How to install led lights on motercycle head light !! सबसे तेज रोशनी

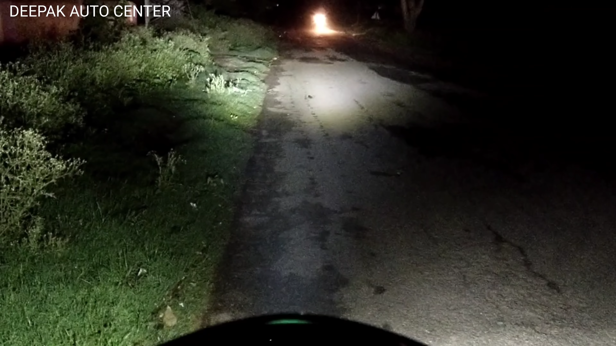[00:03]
लाइट देख रहे हैं कितने अच्छा लाइट है और बहुत दूर तक इस लाइट जा रहा है यह LED लाइट है Lumix की जो की होंडा साइन में लगा हुआ चले इसे फिटिंग करना में